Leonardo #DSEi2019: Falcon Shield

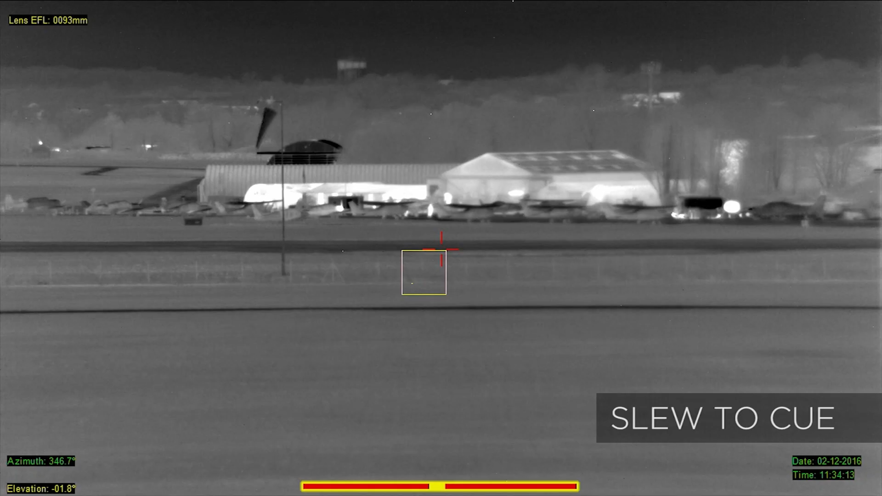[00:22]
Our command and control software fuses the track data from these systems and auto-queues the camera onto the drone in real time.